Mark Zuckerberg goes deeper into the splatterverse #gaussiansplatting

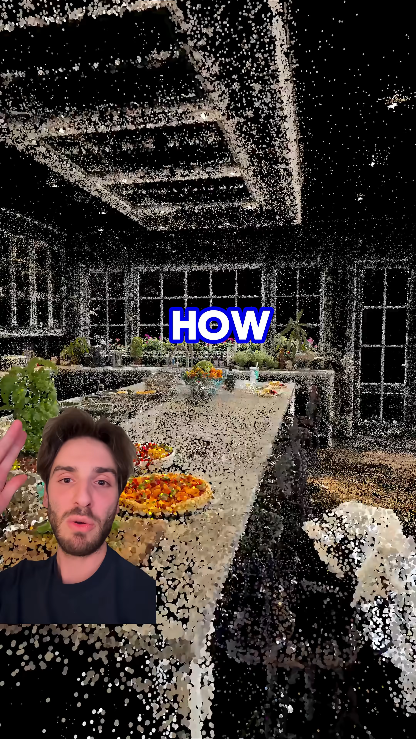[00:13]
Gauss and splatting of course is a way to reconstruct really lifelike 3d so you can actually see i mean look how good this capture is this is not a 2d video this is
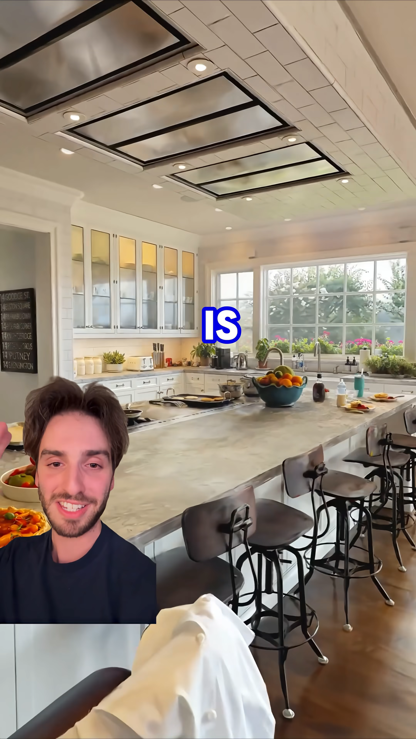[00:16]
actual lifelike 3d reconstruction albeit from
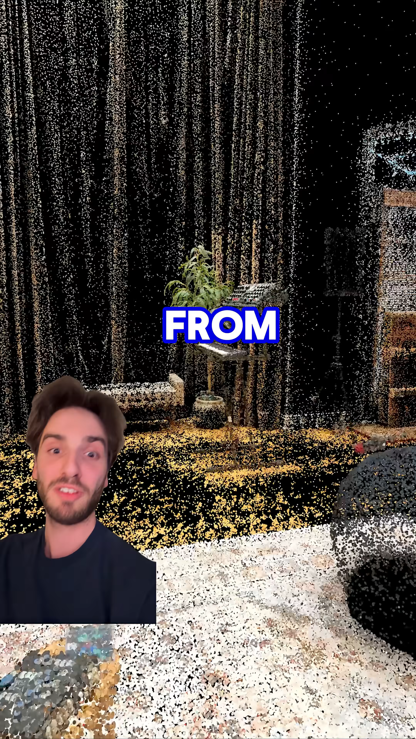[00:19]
2d images so in addition to the couple new scenes you're also going to be able to capture your own splats directly from your quest headset which is awesome they